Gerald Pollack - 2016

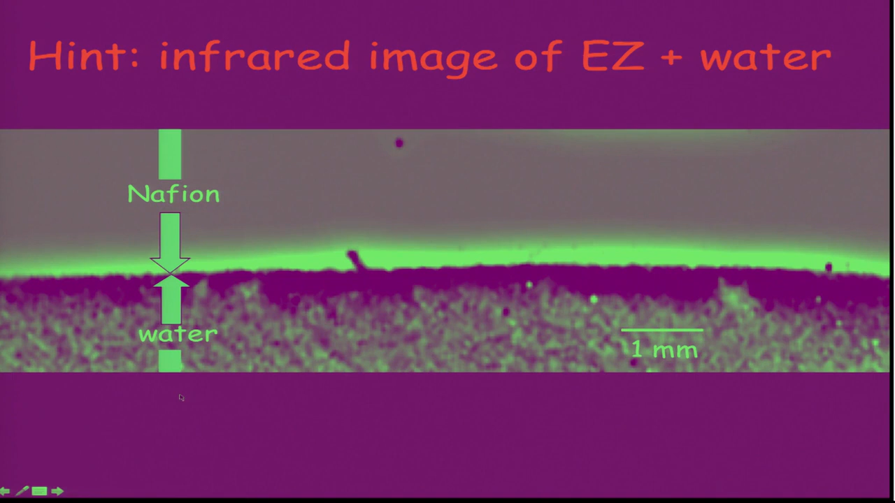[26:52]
of the EZ and water so here's a piece of Nafion and here's water and you can see the place where the exclusion zone is is dark and what does dark mean dark means it's not